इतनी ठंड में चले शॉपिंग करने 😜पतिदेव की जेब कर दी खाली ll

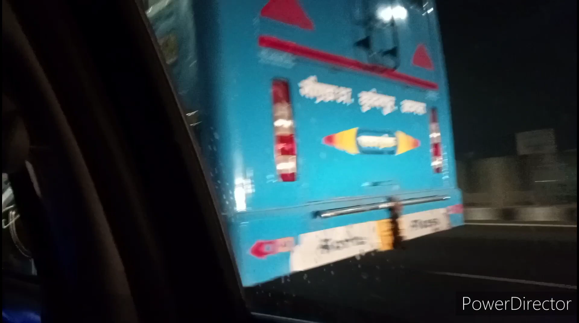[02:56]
پورا کوہرہ دکھائی دے رہا ہے ساپ اور اتنی زیادہ ٹھن بڑھ چکی ہے کیونکہ دسمبر لاسٹ پہ چل رہا ہے اور